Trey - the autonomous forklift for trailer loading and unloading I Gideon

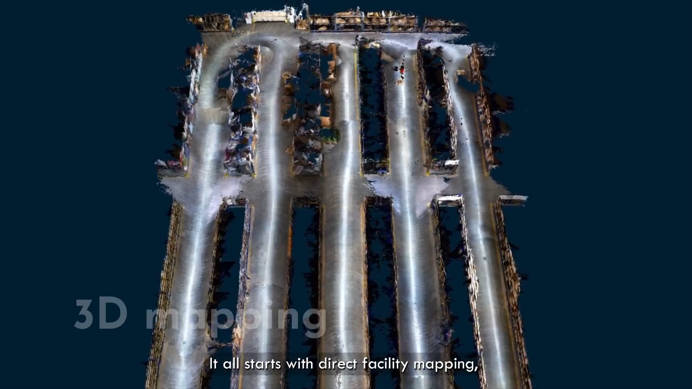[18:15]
It all starts with direct facility mapping without the need for CAD or any other inputs.
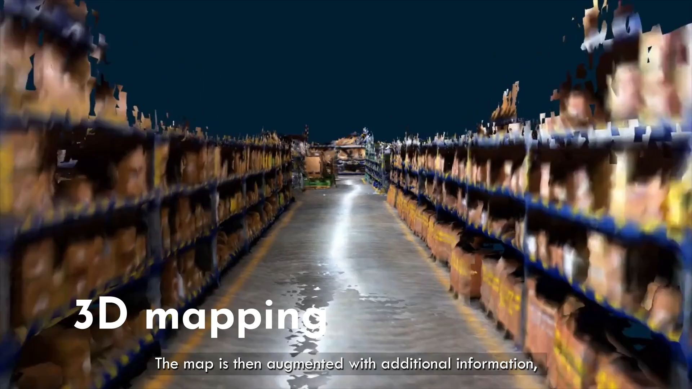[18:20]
The map is then augmented with additional information, such as dock zones, pallet positions, traffic rules and similar. The last step is the definition of missions.